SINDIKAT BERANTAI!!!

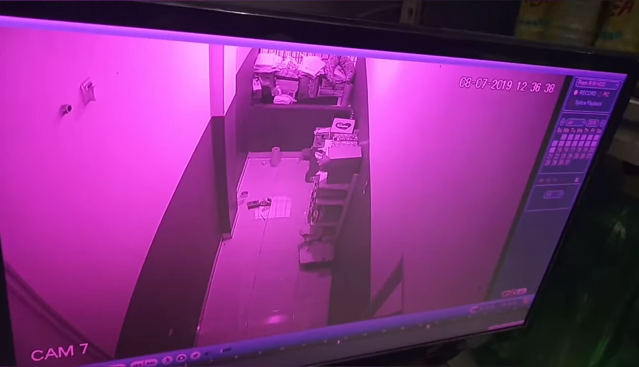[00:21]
Udah. Ya, diem banget sih. Yang video. Tuh lihat jamnya tuh. Bisa kan. Nih, ini yang maling rokok 2 bal. Ketemu orangnya langsung woi bawa. Hati-hati ada kriteria. Kalau ada yang banyak kejadian, kehilangan barang.